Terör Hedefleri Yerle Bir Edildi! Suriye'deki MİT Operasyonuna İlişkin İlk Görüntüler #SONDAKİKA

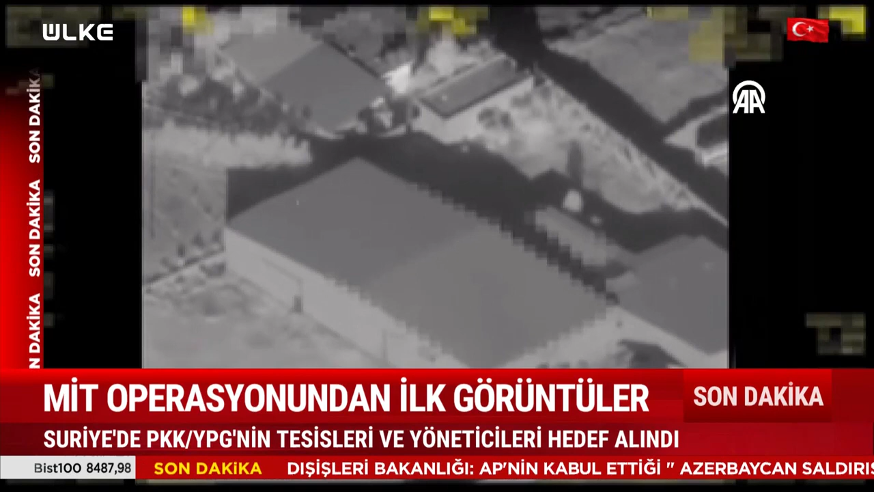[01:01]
İşte bu da bir başka PKK'ya ait tesisin, PKK'nın kontrolünde bulunan bir bölgedeki tesisin patlatılma anı.
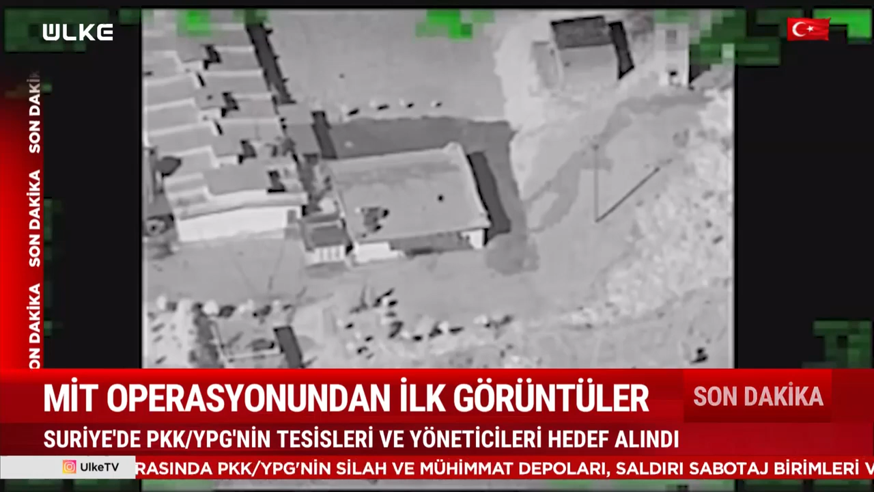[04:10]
Bu hedefin de yakınlarında bir sivil yerleşimi yok. Burada da bir başka hedefin yok edilme anını şimdi izliyoruz.